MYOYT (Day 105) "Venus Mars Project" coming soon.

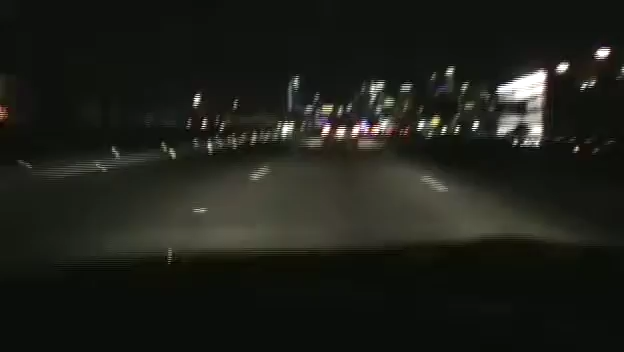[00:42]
Driving home from work with a new toy attached to my windshield. At a complete standstill at
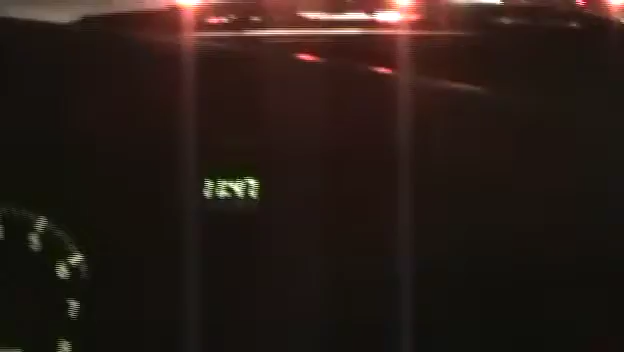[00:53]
11:47 at night
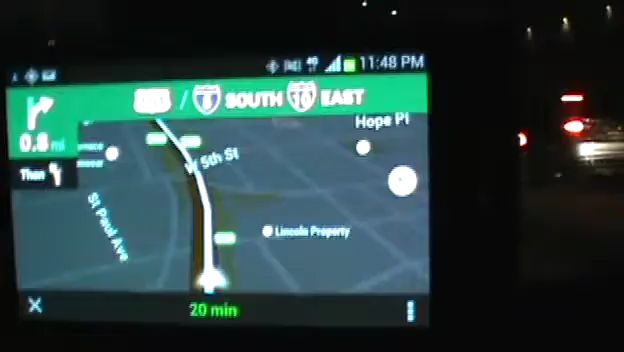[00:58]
on the 110 freeway, right in downtown LA,
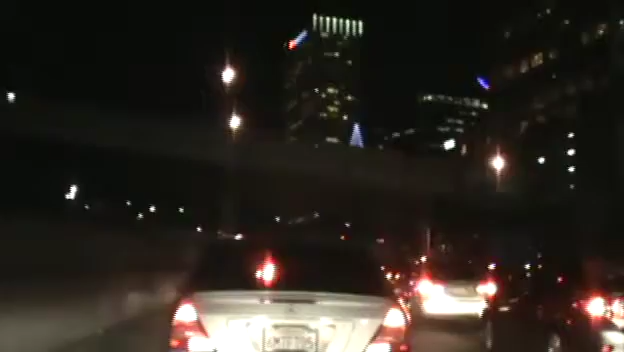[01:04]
with the arrow going everyone to the left, so I guess I'm taking the 5 north home, because it seems like we are not getting onto the 101 tonight.
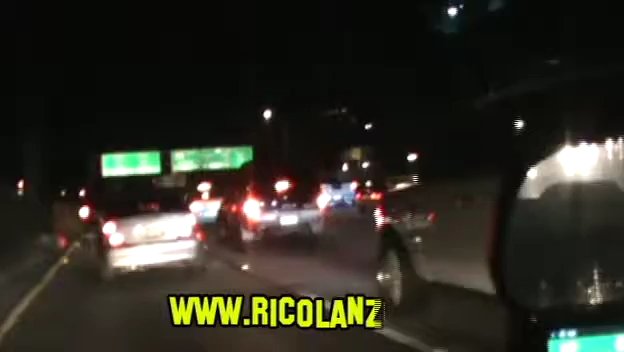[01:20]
Well, home safe and sound once again. Thanks for watching. Thanks for subscribing.